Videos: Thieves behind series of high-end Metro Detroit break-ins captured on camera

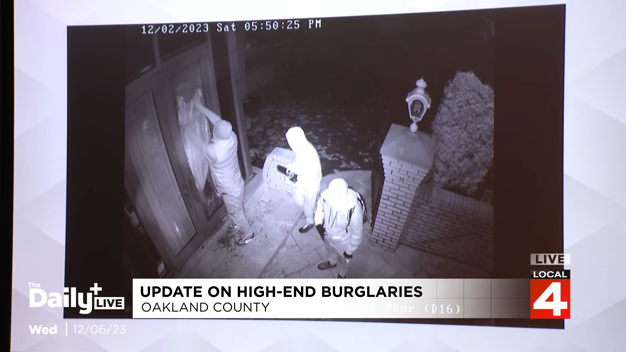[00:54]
The guy to the right in the middle, that's a jammer. So he's jamming signals right now. If there's a wireless contact in there or a wireless window break or cellular or the wireless internet, that's what that thing in his hand is doing. And he's pointing it inside. Again, trying to affect the alarm systems.